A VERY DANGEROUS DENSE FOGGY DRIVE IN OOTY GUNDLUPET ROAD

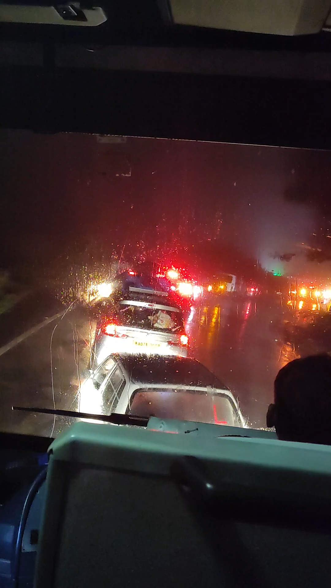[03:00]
more than 7,000 feet height, so we are in 7,000 feet mean sea level, outside is heavy windy climate with heavy fog, so some traffic jam, you can see that, so earlier I told about it, handling the flights, so normally, normal weather is Cat 1,